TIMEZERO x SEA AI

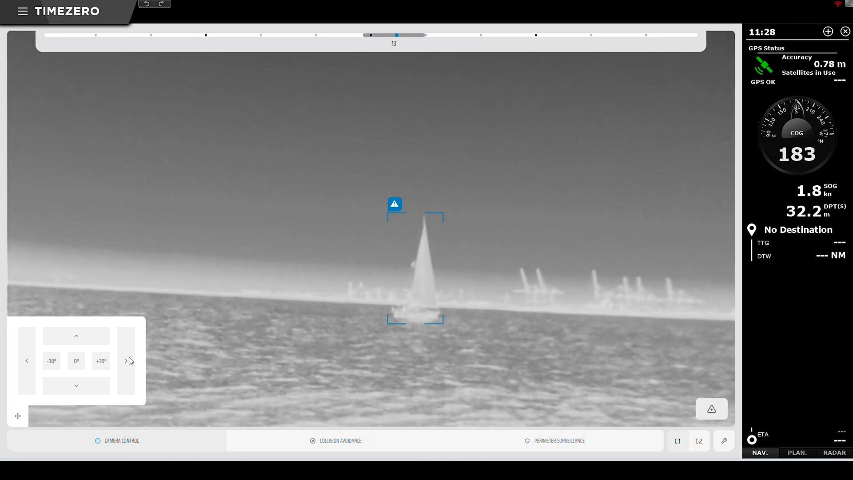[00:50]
It allows target detection and, for example, here we can see the sailing boats on the screen detected by the brain. We'll see you in the next two seconds. And see you in the next one.